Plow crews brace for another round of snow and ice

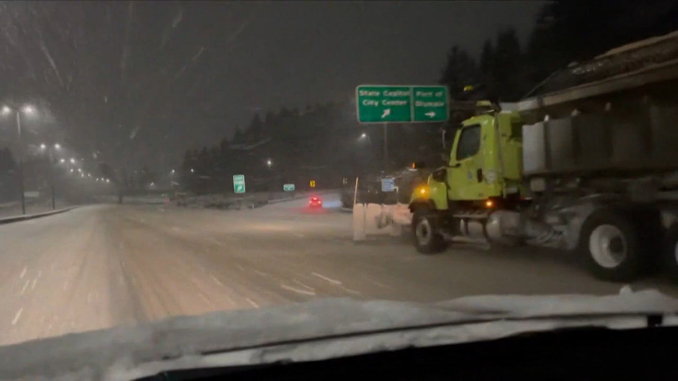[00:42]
WSDOT is reminding drivers to keep an eye out for plows, and if you have to pass one, do so on the left side. If you're going past the plow here on the right, all of those objects could go directly into your vehicle.